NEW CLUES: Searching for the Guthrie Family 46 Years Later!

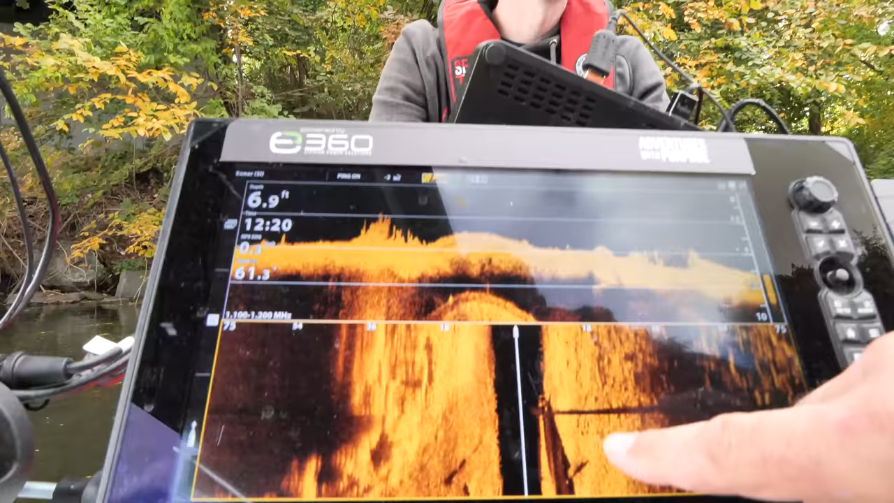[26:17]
On screen: depth 6.9 ft
So if you look at it here.
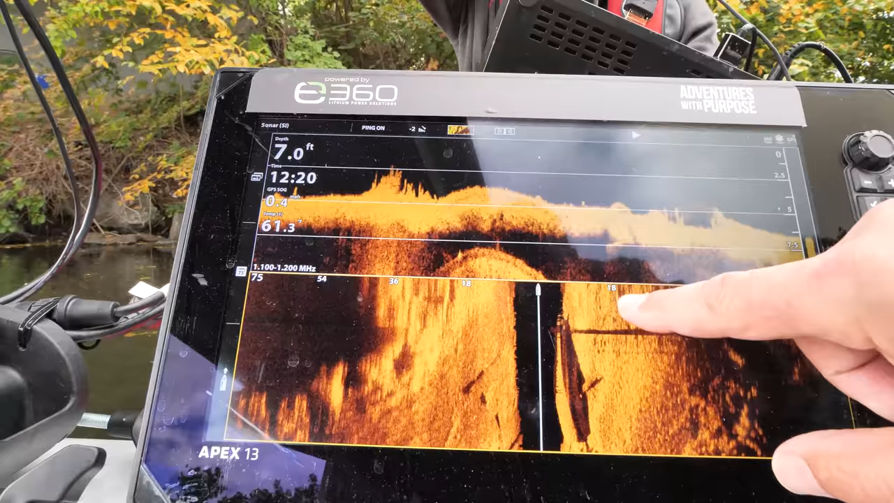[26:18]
On screen: depth 7.0 ft
You can see it's bigger at the base. Skinner at the top. And it's roughly 36 feet in height.
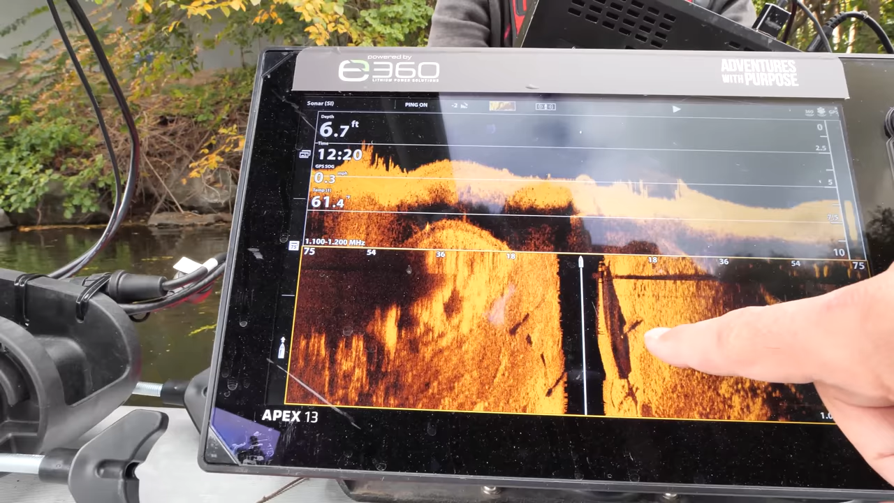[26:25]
On screen: depth 6.7 ft
Maybe even 40. Which is... Right in line... With those right there.
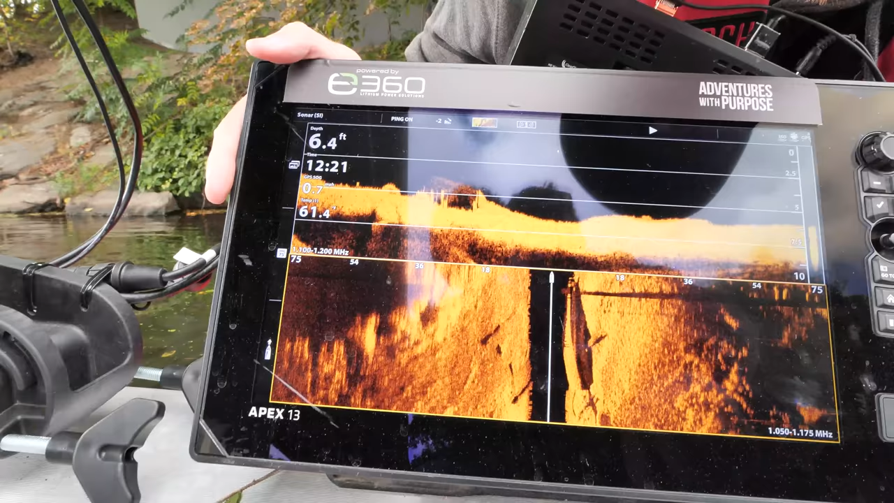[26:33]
On screen: depth 6.4 ft
So... That one I definitely rule out for that reason Brandon. So... Not a car.
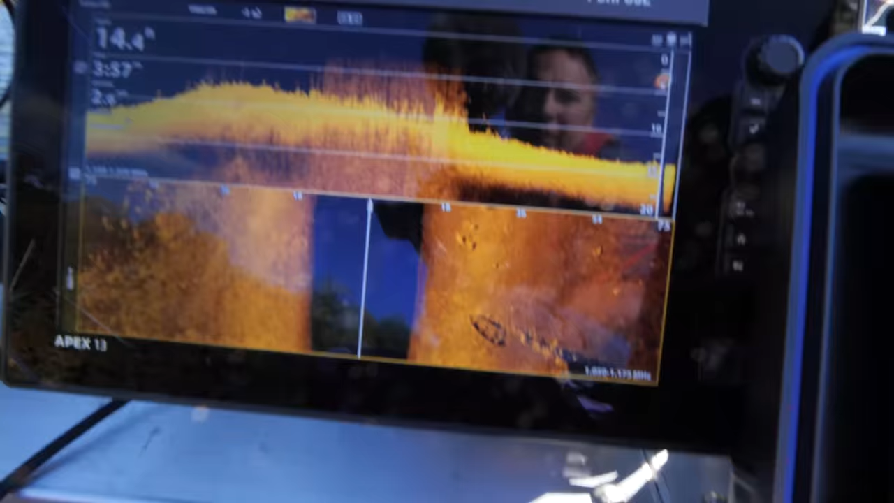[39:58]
There's an aluminum boat down there.
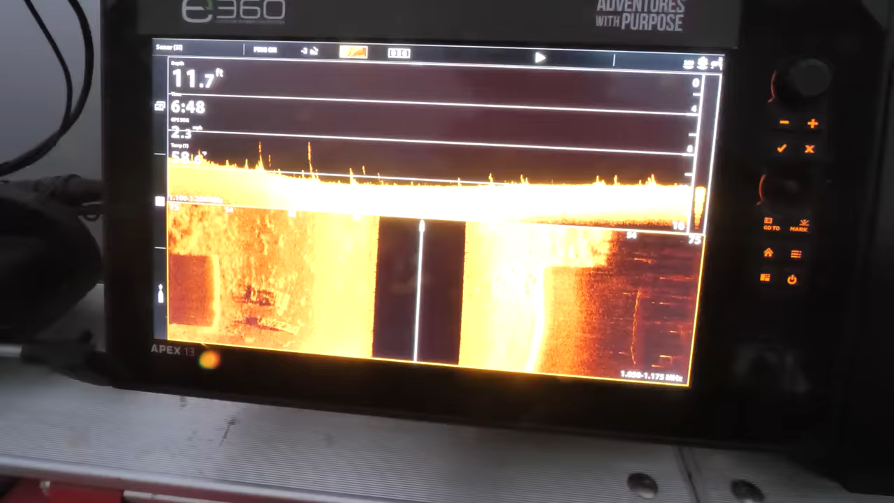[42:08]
On screen: depth 11.7 ft
Two cars there. Older than the smokes.